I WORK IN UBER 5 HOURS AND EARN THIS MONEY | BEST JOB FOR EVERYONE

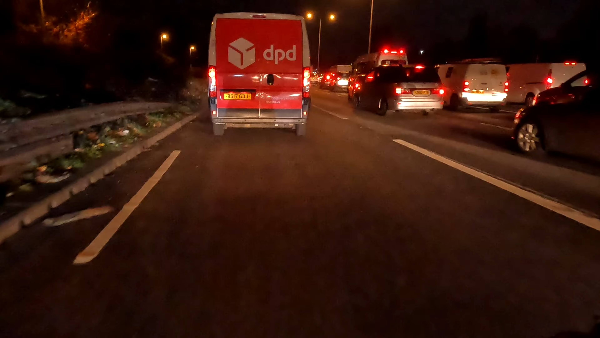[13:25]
अज पता नहीं की चक्करा बहुत जारे ट्रैफिक आहर जगाते ते ओडर ते ओडर आई जान दे या तो मैं है जाए ओडर ड्रीव करिया ना कैंसल करिया ना क्योंकि मेरे कुल इन टैम नहीं कि आज देखों रोड़ पर कोई